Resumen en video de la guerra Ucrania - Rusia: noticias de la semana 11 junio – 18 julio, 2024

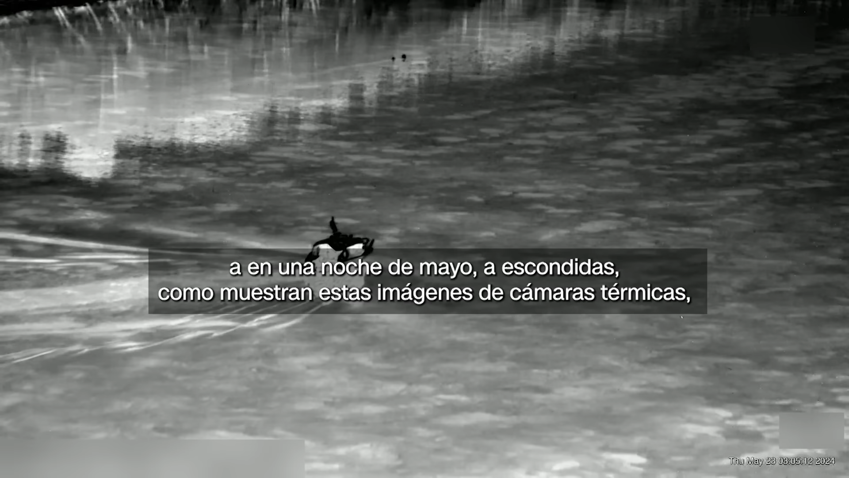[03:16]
one May night, to sneak out in these thermal camera images and remove the buoys marking where Estonia ends and Russia begins.